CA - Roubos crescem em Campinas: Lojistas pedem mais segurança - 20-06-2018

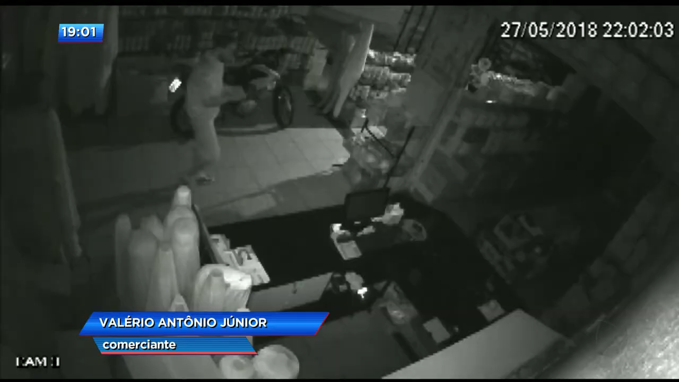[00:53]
Mercadoria eles não levam? Não, eles ficam interessados, mas tem no caixa mesmo.
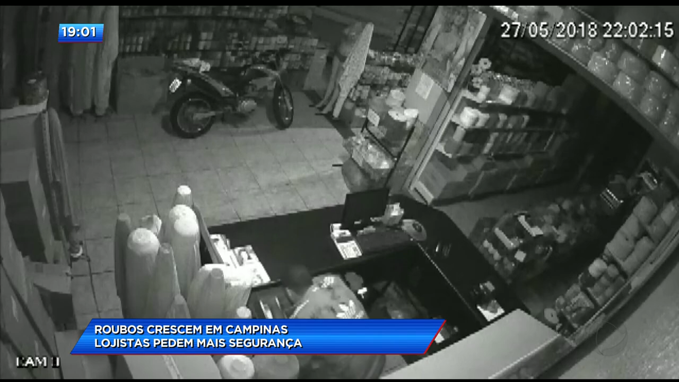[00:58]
Eles já vão direto no caixa, rebentam a gaveta, abrem e levam o que está no...